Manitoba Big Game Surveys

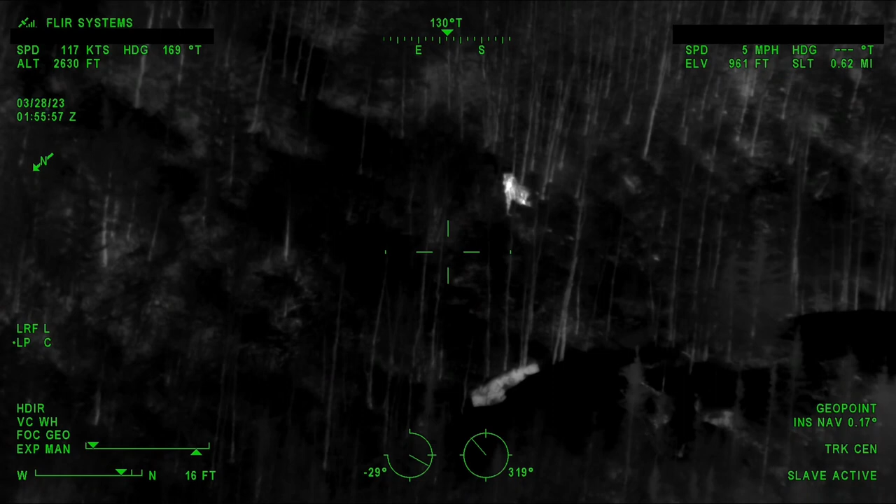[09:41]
Frost does not affect the performance of the infrared sensor. We're not looking for the visual portion of the light spectrum.
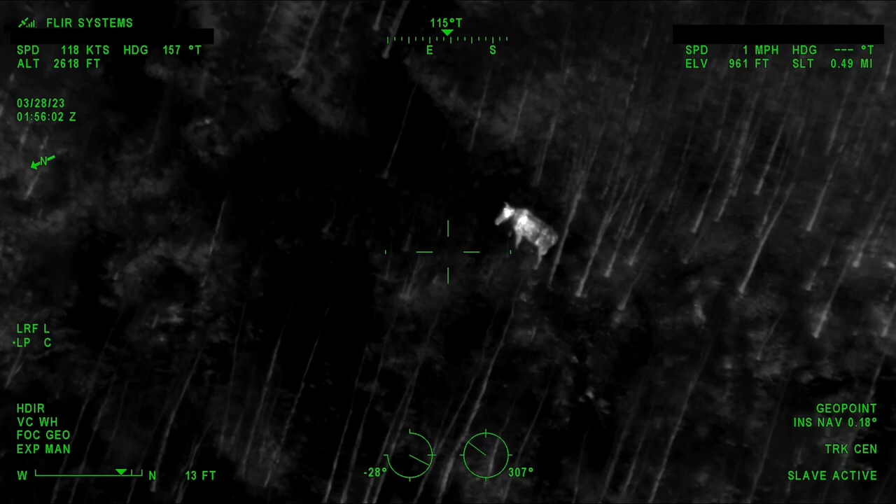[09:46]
So instead, we're just detecting temperature.
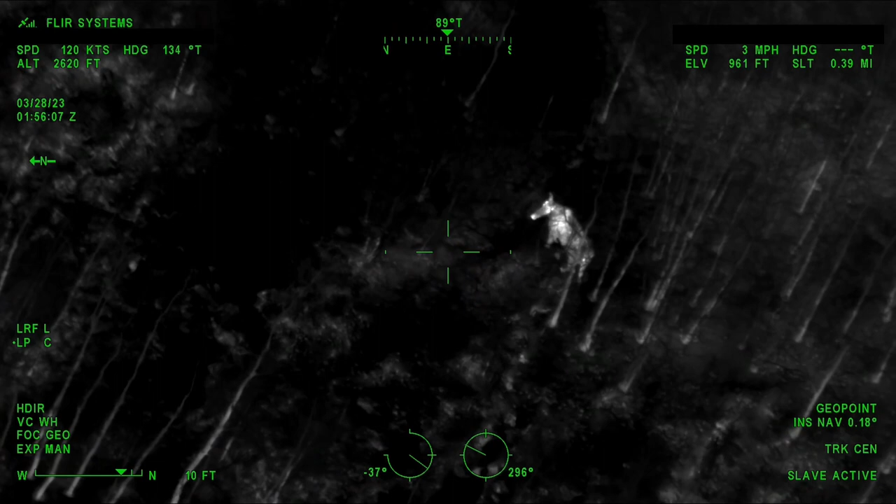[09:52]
So anything cool is just going to be black and anything warm is going to be white.
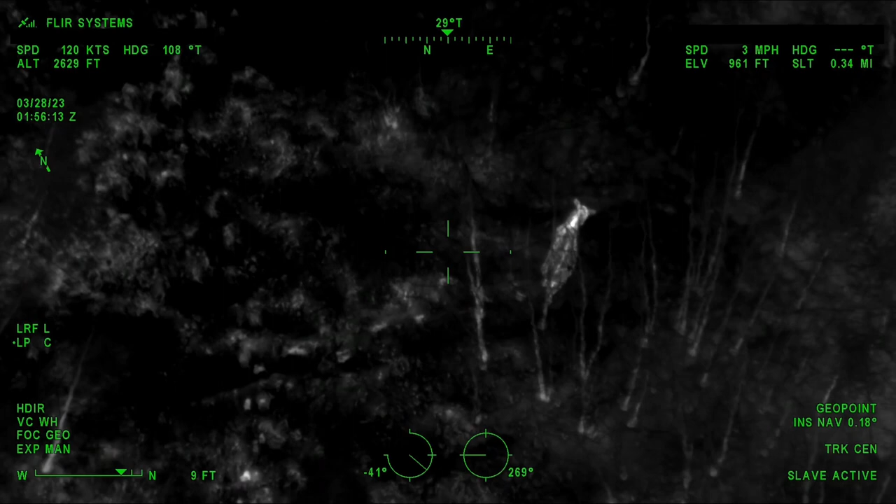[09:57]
So there's no color reflection that we need to worry about. It's simply temperature.
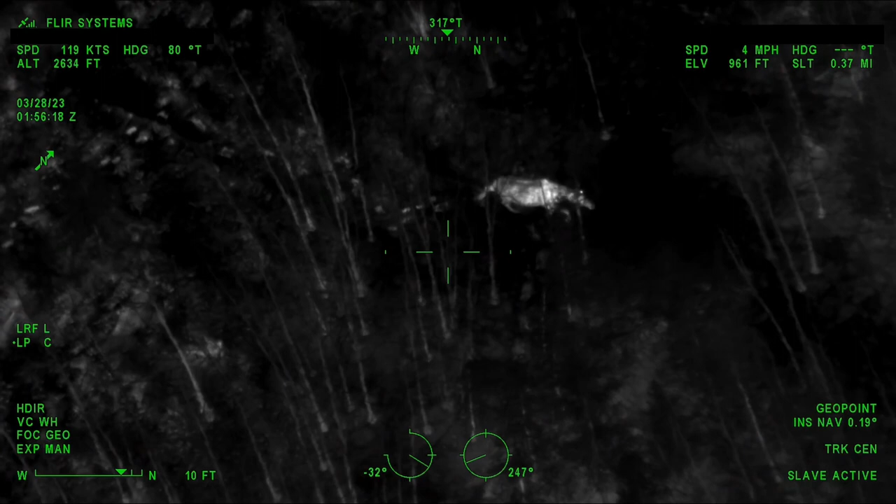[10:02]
So anything cold, like frost, is actually going to be a benefit to us while we're surveying. So while we're in the air looking for wildlife,
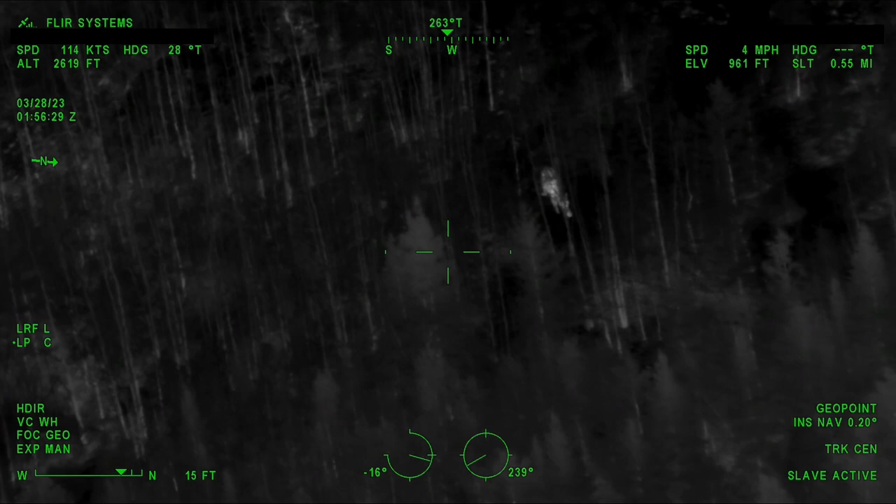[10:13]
we're surveying from 1,500 to 2,000 feet AGL or above ground level.
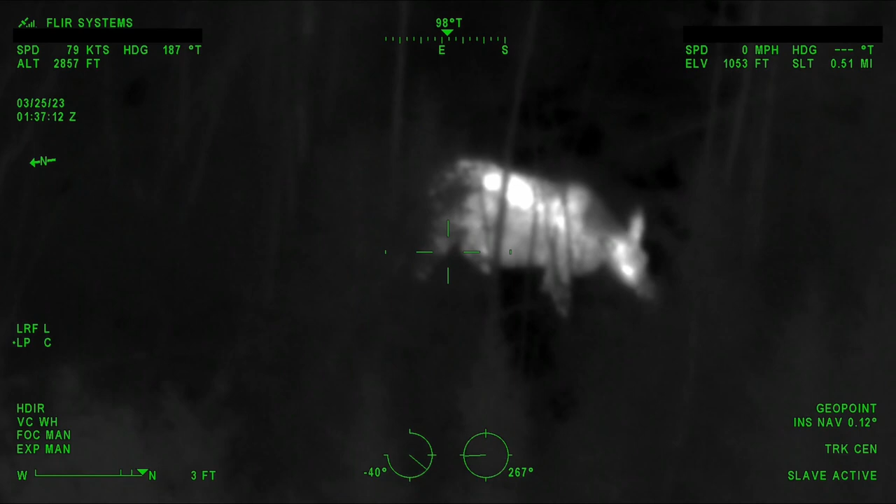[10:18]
This allows us to fly safe, but also at a low level where we're getting a good view
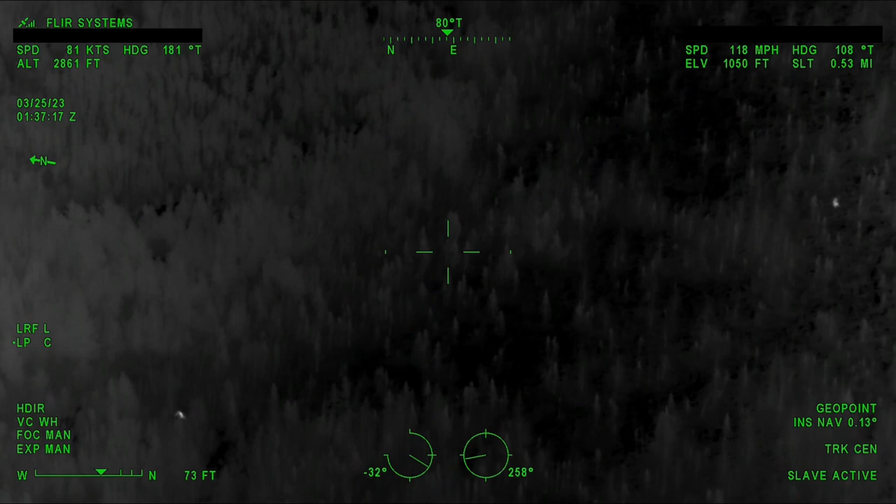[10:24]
of the ground while also avoiding any terrain or obstructions on the ground. When we do detect an animal, the pilot will turn and start circling that animal.
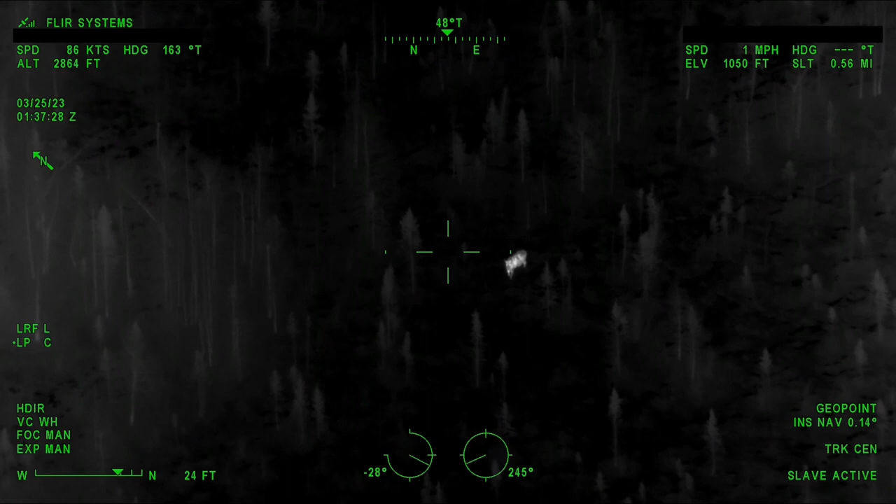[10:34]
At 1,500 feet AGL, the wildlife is not aware of our presence.
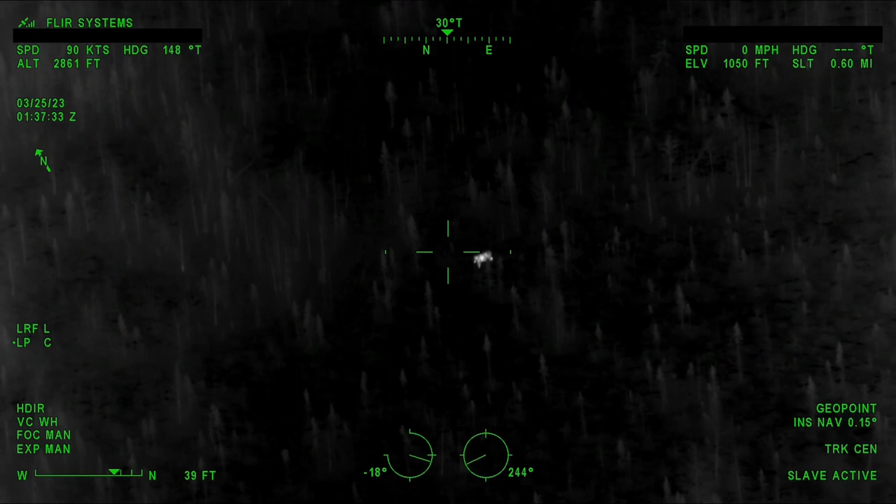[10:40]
They very rarely react to us at all. They are usually feeding or sleeping and don't even acknowledge that we're there.
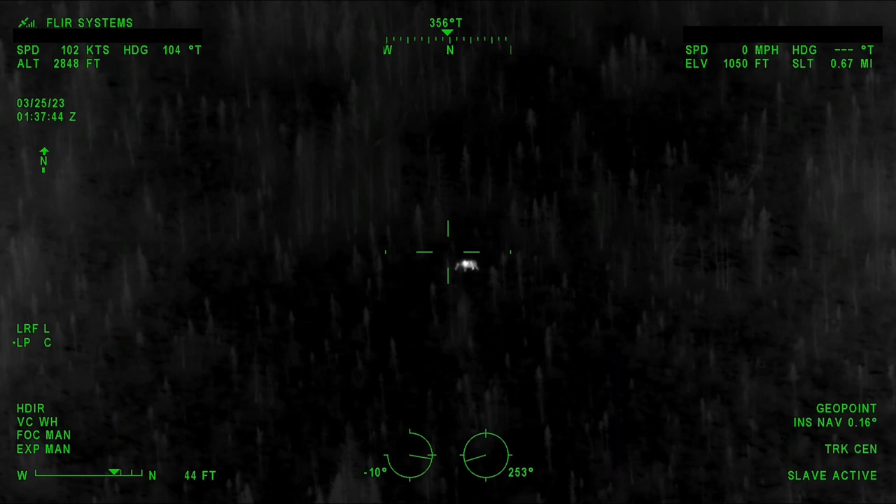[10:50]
While circling, it's my job as the aerial sensor operator to start collecting the information we're here to collect,
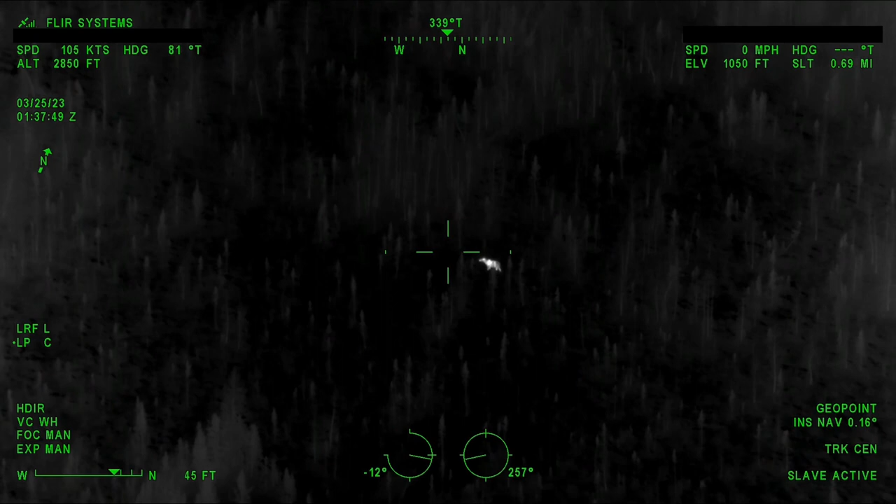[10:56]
being the count, how many animals are in the group, age and sex of the animals there.